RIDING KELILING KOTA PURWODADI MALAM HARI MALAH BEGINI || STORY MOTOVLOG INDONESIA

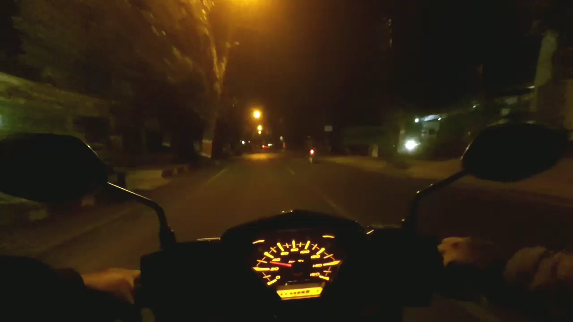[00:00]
Nah, ini nih contoh bersepeda yang salah. Nah, ini makanya yang di media sosial tuh sering terjadi kecelakaan gara-gara yang begini. Nah, ini makan jalan.
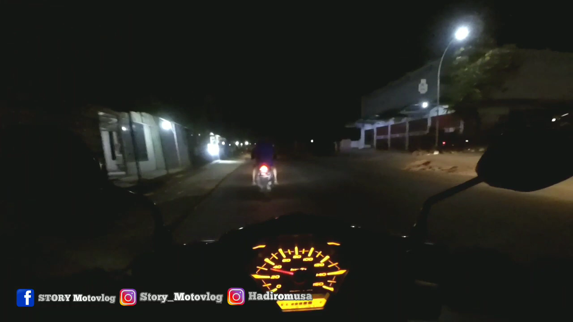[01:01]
Jadi malam ini aku mau menikmati malam yang indah di Purwodadi. Karena sangat langka sekali aku di Purwodadi ini, jarang banget. Aku mau melintas, asik. Aku mau melewati daerah alun-alun. By the way, I'm so sorry guys. Widih, asik bahasa Inggris.
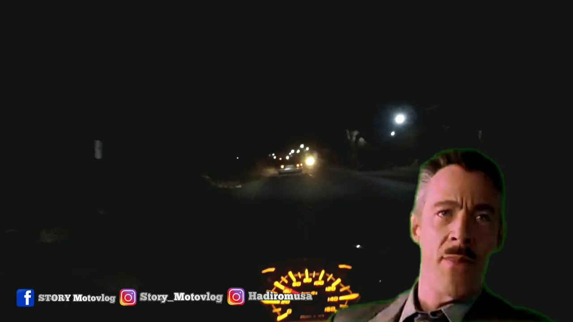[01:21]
Mohon maaf nih kameranya mungkin agak sedikit kurang terang ya. Ya maklum lah, sekelas Xiaomi Yi, ya inilah kualitasnya seperti ini.
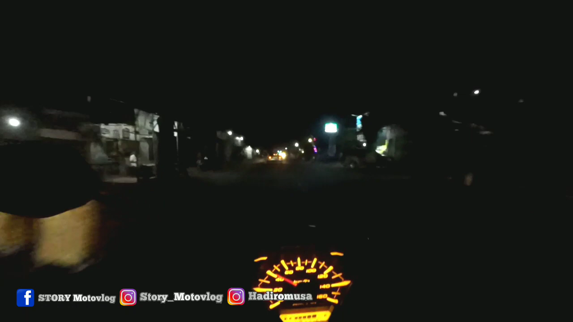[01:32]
Ini udah, kalau menurutku sih udah maksimal ya. Nanti gampang lah aku bantu buat cahayanya, nanti aku tambahin lah biar agak kelihatan sedikit gitu. Ini mau mantau aja, jadi kalau di daerah alun-alun Purwodadi tuh kondisinya kayak gimana kan kita semua kan belum tahu ya.
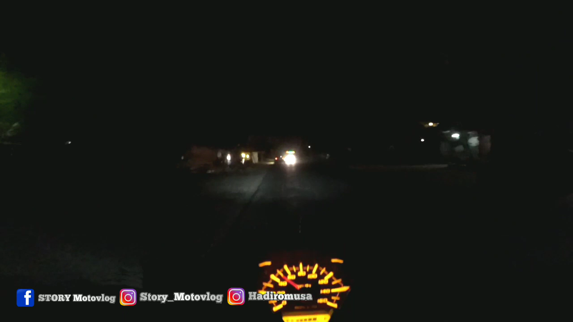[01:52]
Aku maksudnya. Gelap banget guys.
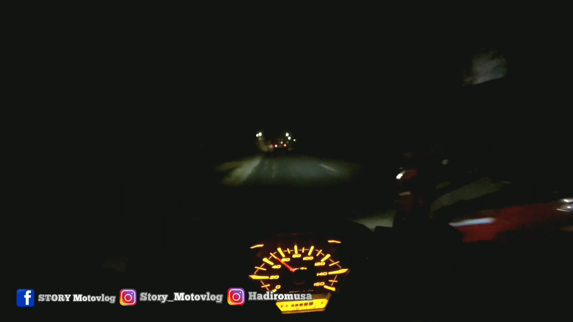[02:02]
Aduh. Jalannya agak sedikit bergelombang dan berlobang sedikit. Yap, ini dia. Udah mulai memasukin di kota-kotanya. Kita coba muter-muter di Simpang 5, kemudian mampir ke alun-alun. Pokoknya lihat-lihat situasi lah.
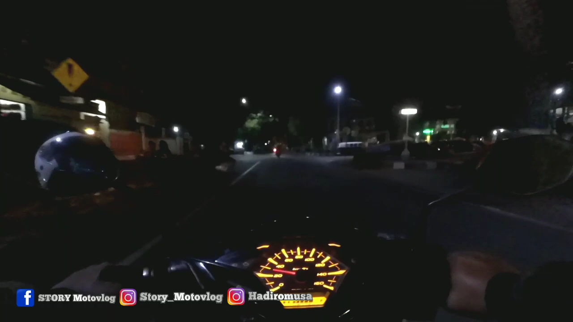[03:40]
Wah, ternyata di sini sepi, bro. Oh, itu ada itu? Tuh, lumayan kok ada penjual makanan. Makanan mulu yang dicari. Ya iyalah. Jalan-jalan kalau lapar pasti makanan lah. Sabar, kita muter-muter dulu lewat sini.
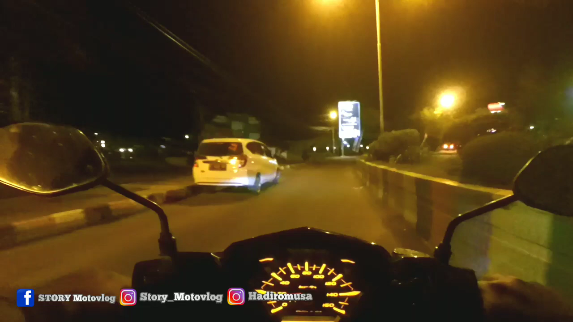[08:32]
Oh ini yang namanya taman kuliner ya. Kuliner berarti makanan, semua isinya makanan dong. Wah keren kayaknya nih. Wow. Wow guys, ini keren banget ini. Ternyata di sini malam keren ya. Ada taman kuliner. Wow, ada delman banyak sekali. Bener-bener kayak orang katrok ya.